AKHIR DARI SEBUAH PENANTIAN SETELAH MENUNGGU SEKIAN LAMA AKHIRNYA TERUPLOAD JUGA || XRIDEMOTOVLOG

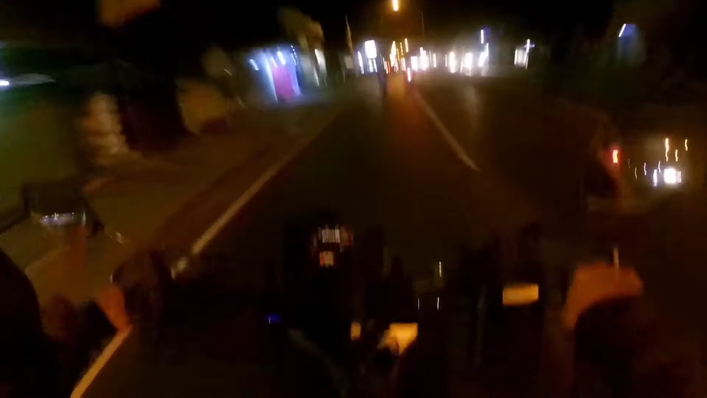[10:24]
Bawa motornya kenceng amat. Ini gua nih kisaran berapa ya? Kecepatan 60 km per jam. Nah, entah bapaknya itu mungkin di atas kecepatan gua, iya kan? Dan dia ya santai aja sih gitu ya kan. Udah nyantai aja di jalan ya kan, ngebut, kagak pakai helm. Waduh. Emang tuh bapak ya kan, gak sayang nyawa banget ya.